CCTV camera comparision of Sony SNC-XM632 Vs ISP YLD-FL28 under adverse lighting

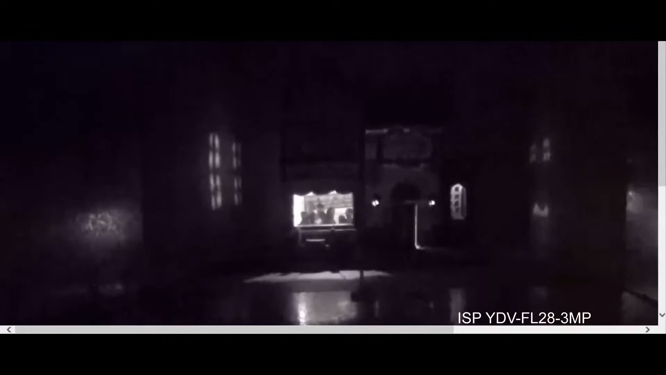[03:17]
but still the focus is out of whack and the lighting levels are not so great Under our headlights we can see that it's just totally dominated